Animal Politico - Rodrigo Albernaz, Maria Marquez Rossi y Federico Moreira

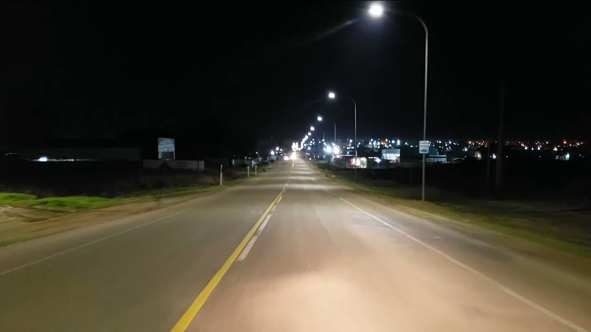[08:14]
Desde las termas de Daimán, pasando por la zona de La Gaviota,
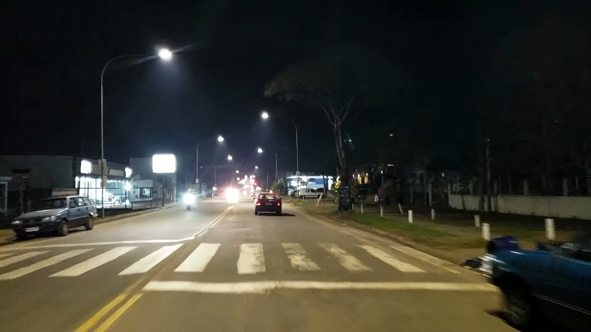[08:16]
Gobernador de Viana, Avenida Blandengues, Avenida Luis Vallebarres, hasta la rotonda de Salto Grande.
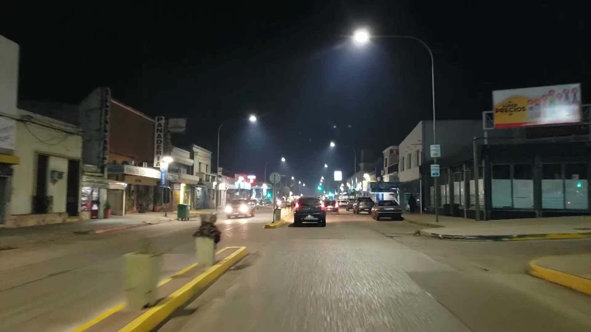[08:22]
Nuestra meta para los próximos 5 años es toda la ciudad con iluminación LED. Andrés Lima, Intendente.
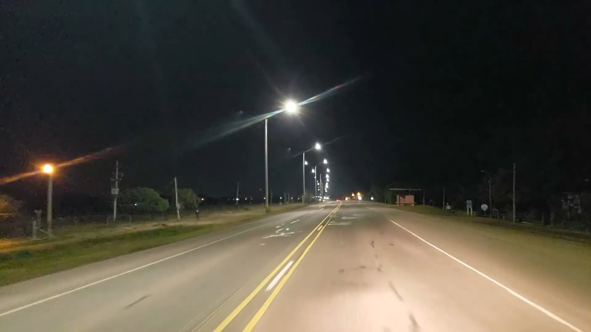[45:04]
La Intendencia de Salto instaló luminaria LED a lo largo de un trayecto de 20 kilómetros, desde las termas de Daimán, pasando por la zona de La Gaviota, Gobernador de Viana, Avenida Blandengues, Avenida Luis Vallebarres, hasta la rotonda de Salto Grande. Nuestra meta para los próximos 5 años es toda la ciudad con iluminación LED.